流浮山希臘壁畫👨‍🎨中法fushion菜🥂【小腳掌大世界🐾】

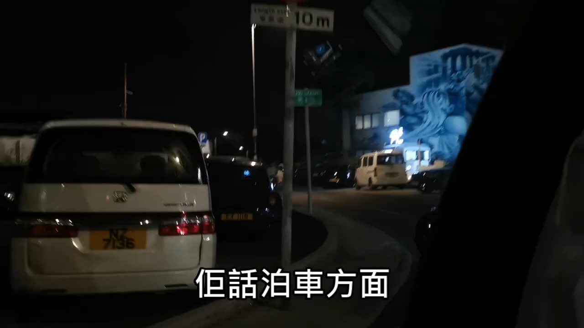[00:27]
對它說拍車方面它前面或者附近有空地有位就可以